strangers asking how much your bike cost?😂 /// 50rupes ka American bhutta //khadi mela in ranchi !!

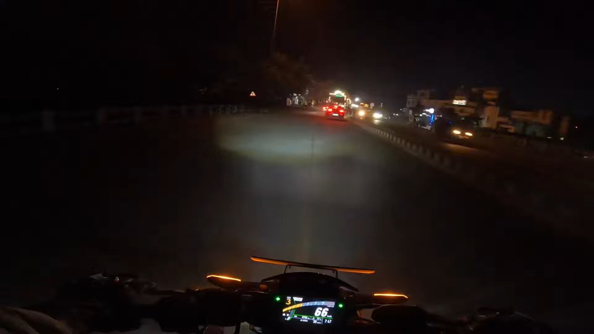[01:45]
इधर मेरे कोई स्ट्रीट लाइट दिख जाती है और स्ट्रीट लाइट में गाड़ी चलाने के बजा कुछ अलाग है यह देखो